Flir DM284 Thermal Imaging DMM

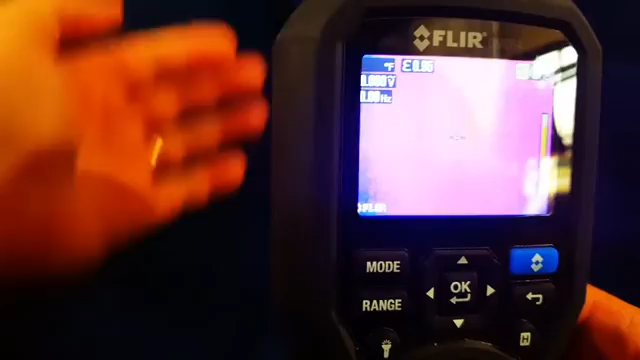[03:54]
You can see my hand there. Very interesting stuff.
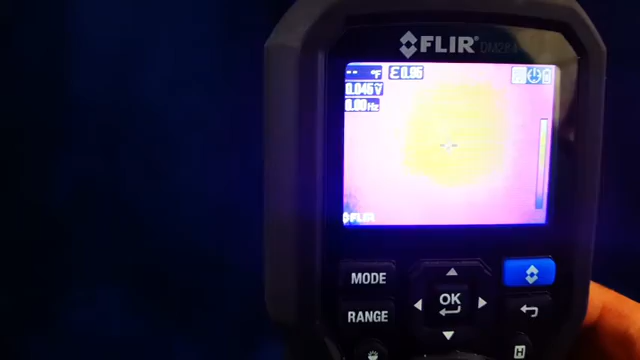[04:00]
And you can use this to find, you know, just cold spots.
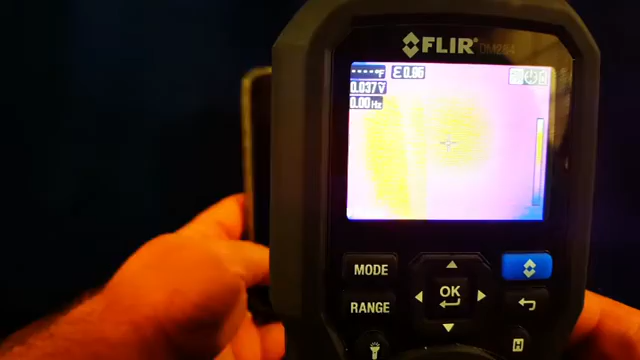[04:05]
And from insulation, my phone, let's see if I can see if it emits any heat.
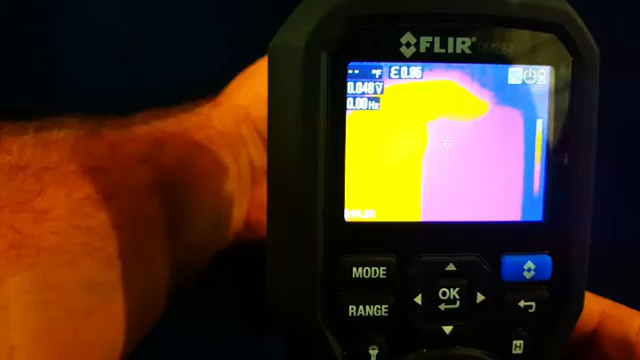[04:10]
Not really. Find cold spots in a house.
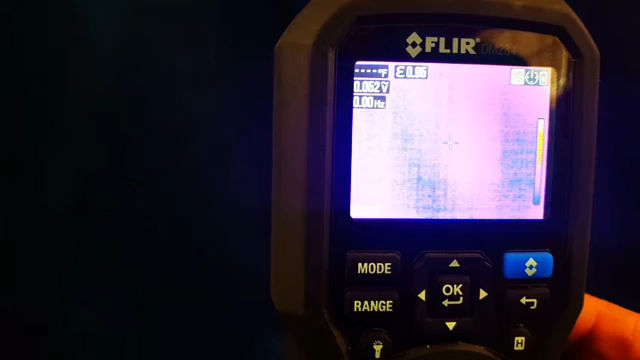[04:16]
Find drafts, duct leaks, hot wiring, loose wiring connections.
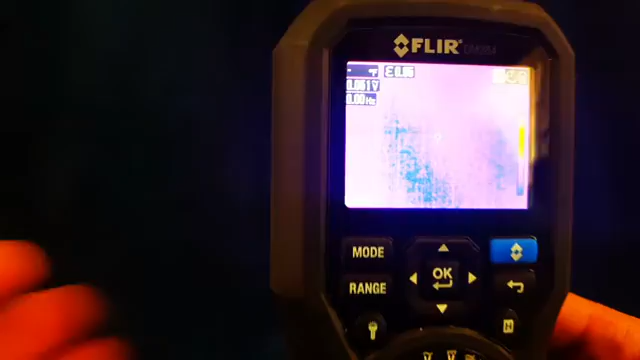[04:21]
So the possibilities are pretty infinite. And it still displays, if you guys can see, up in the top corner, whatever it is you're working on here.
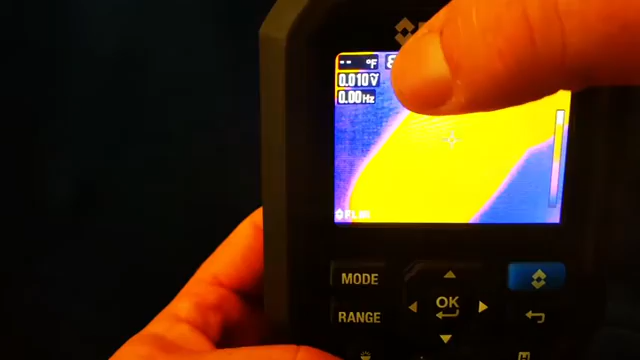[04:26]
You have your volts AC and your frequency still on there.
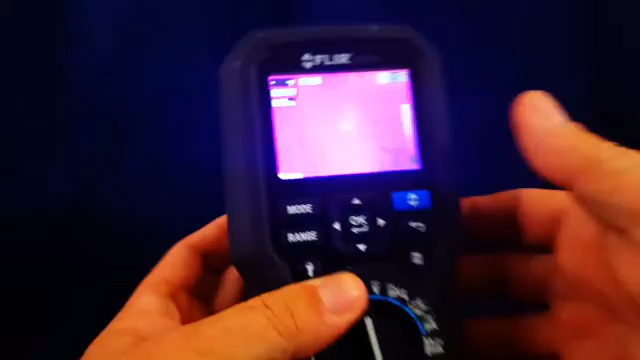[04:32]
Let's see. Let's play around with the settings a little bit and see what we get.
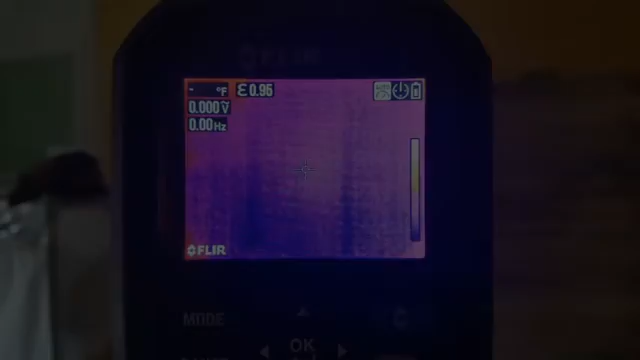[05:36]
So we're looking at the thermal imager. I'm just kind of moving around my room. You know, looking up in the corner here.
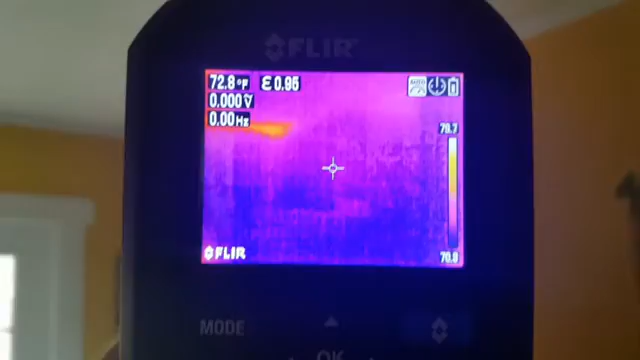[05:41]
On screen: spot 72.8°F
You can see where it's a little bit warmer up there.
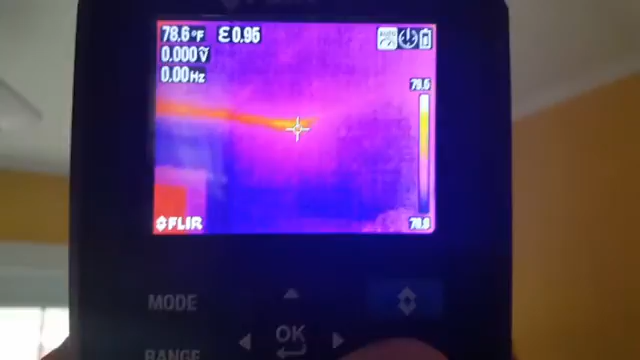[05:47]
On screen: spot 78.6°F
Evidently have a little bit of an issue up there.
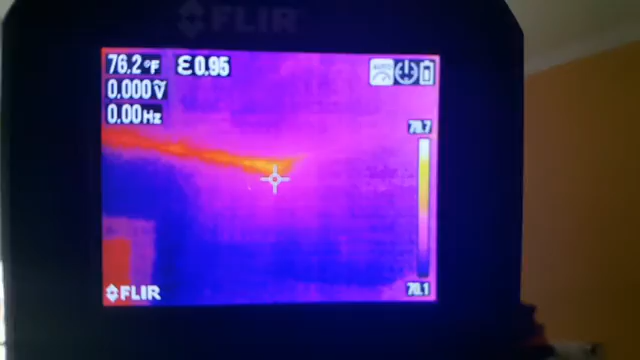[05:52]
On screen: spot 76.2°F
As far as probably the insulation in the attic. So you can sort of see what's going on.
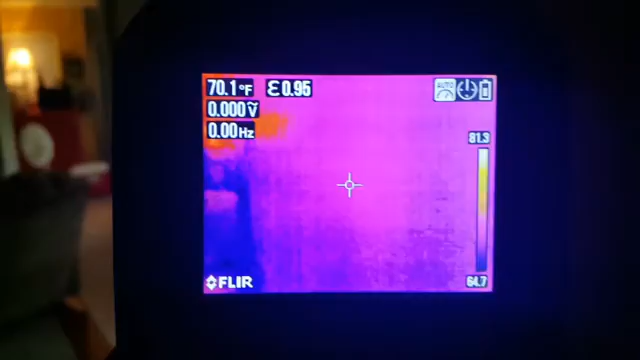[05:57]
On screen: spot 70.1°F
I'm going to go into the bathroom here. There's a small hall bath where the light is off.
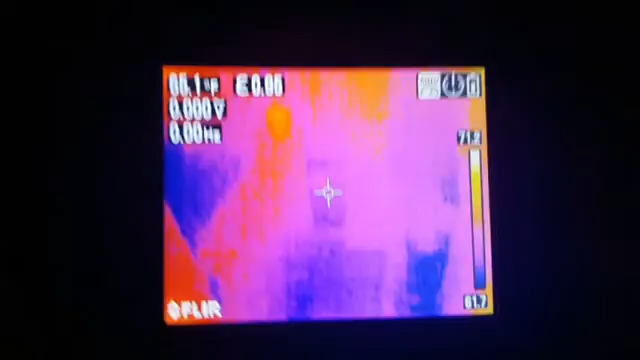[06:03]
Let's look at the bath fan up there. You can see that it's getting quite a bit of air back through it. Nice warm in there.
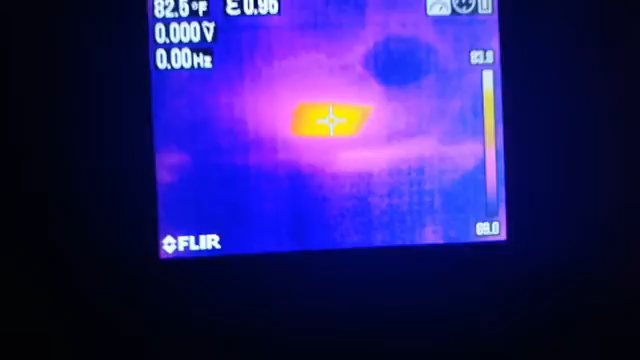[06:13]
See my water heater? See the warm line coming off the water heater?
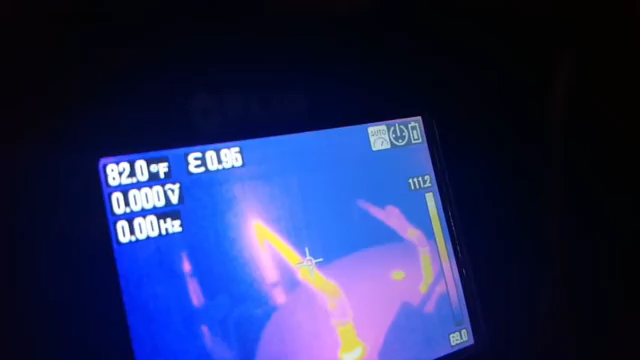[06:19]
On screen: spot 82.0°F
Right there. Very nice.
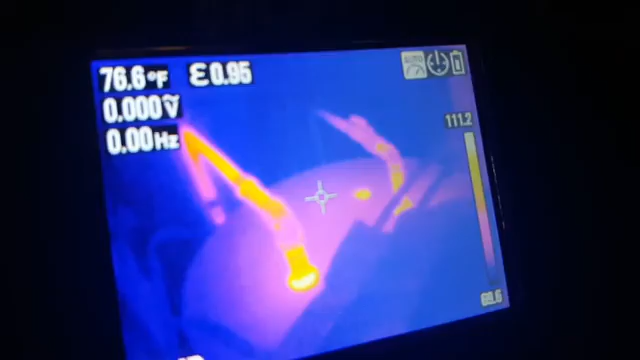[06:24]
On screen: spot 76.6°F
Here's another example of showing the temperature differences on the screen.
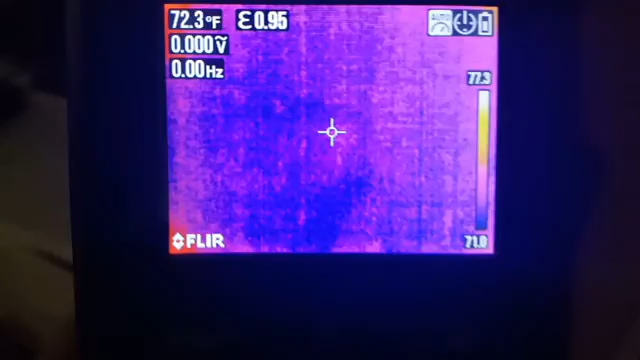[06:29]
On screen: spot 72.3°F
Looking around here, I have my TV and there's the cable box. You can see the cable box is much hotter.
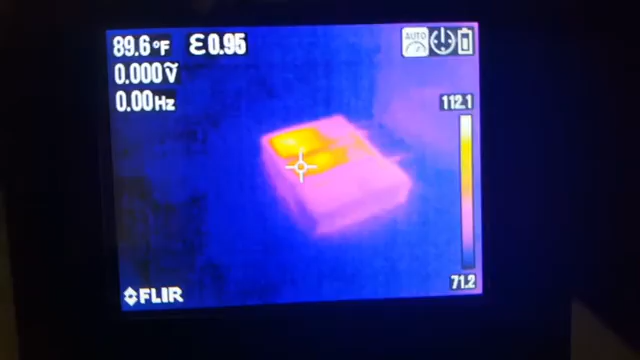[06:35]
On screen: spot 89.6°F
You know how hot those things get. You can actually see it's over 100 degrees on the top of the cable box.
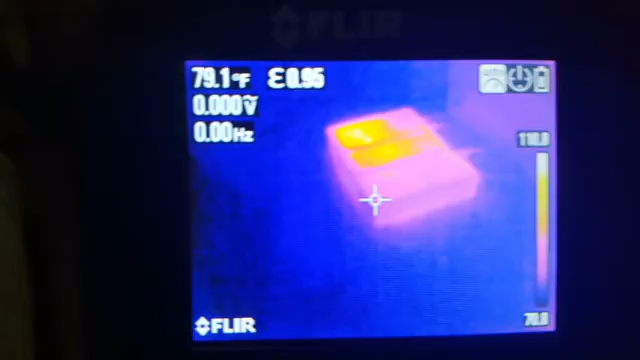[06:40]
On screen: spot 79.1°F
Puts things into perspective. So there's just a look at some of the ways you can use a thermal imager.